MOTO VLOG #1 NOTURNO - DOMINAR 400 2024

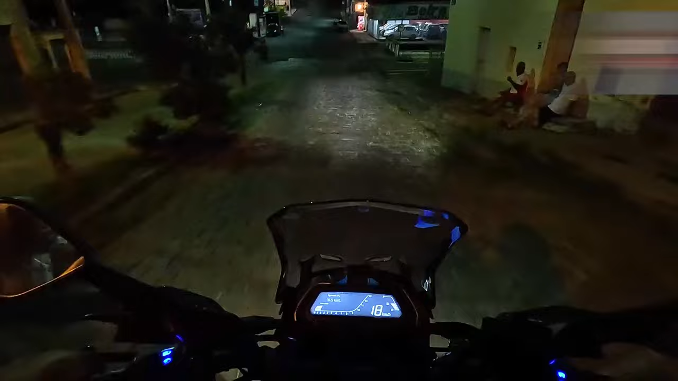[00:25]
Como vocês podem ver, todos ali os comandos retroiluminados, o painelzão bem ao centro, né? Ficou bem bacana e eu queria também mostrar para vocês como se comporta o bloco do farol à noite, né? Eu vi alguns motovlogs, mas parece que eu não achei nenhum motovlog com a Dominar 400 à noite. Então eu resolvi gravar aqui para vocês de forma bem breve, para passar o meu feedback do que eu estou achando, né? Da Dominar 400 nesses dias que eu estou usando ela bastante, né?
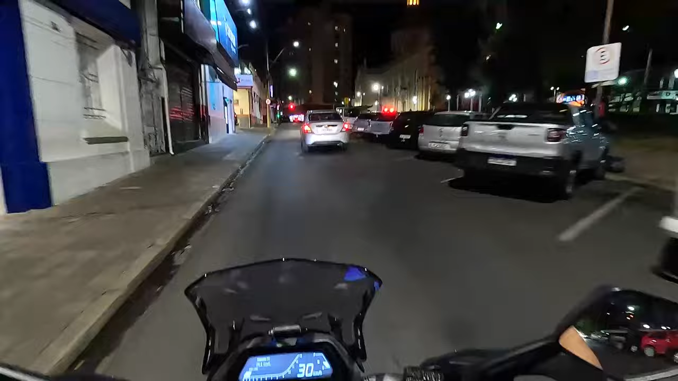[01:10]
É uma moto bem confortável, ela é muito esperta no trânsito, ela tem umas retomadas muito boas, principalmente ali quando você quer ficar do lado dos carros, né?
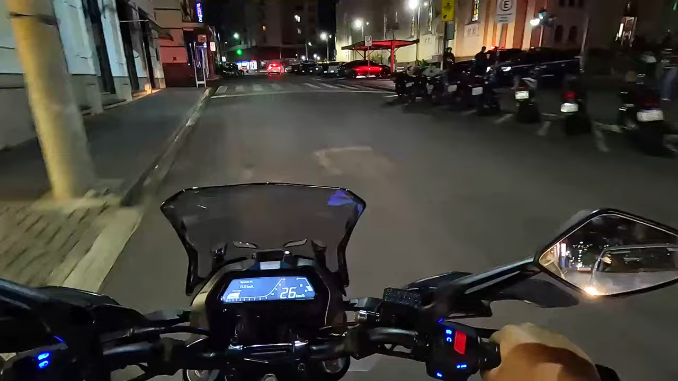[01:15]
Como vocês podem ver, não tem um fluxo de carros tão grande assim na minha cidade, principalmente nesse horário, mas é uma cidade pacata, né? É uma cidade pequena, mas é uma cidade que tem ali os seus desafios, principalmente no trânsito. Nesse vídeo em questão, não, porque está à noite, já está num horário um pouco avançado,
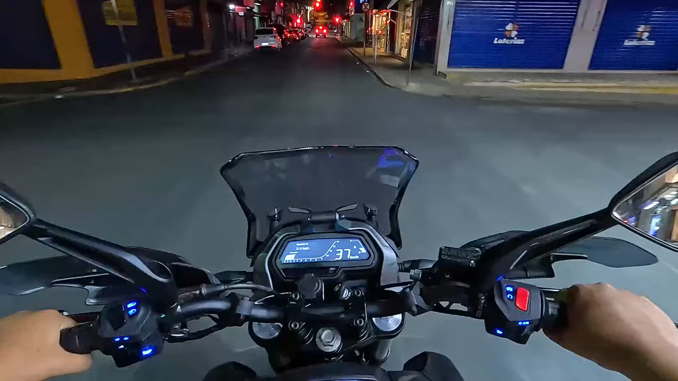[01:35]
mas o foco principal é sobre as iluminações da moto, né? Tem muita gente que pediu para eu fazer o motovlog à noite, para mostrar como que essa moto se comporta, né?
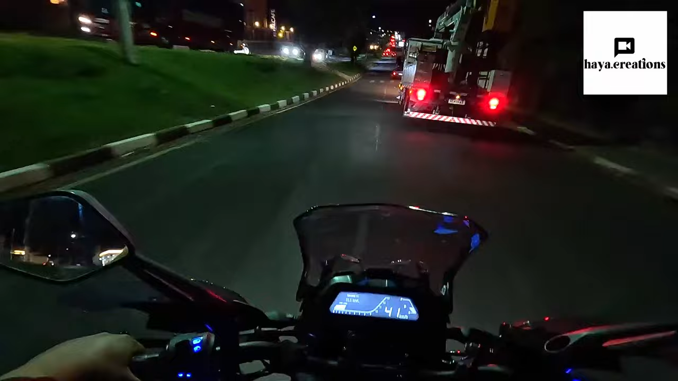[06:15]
Não tem moto com a mesma cavalaria, na mesma faixa de preço, com o mesmo amortecimento na mesma faixa de preço. Lembrando que a Dominar tem porta USB, sistema de iluminação que é full LED, tá? Então, tipo, não tem o que dizer. A moto no mais é sensacional. Então, espero que vocês tenham gostado desse motovlog noturno.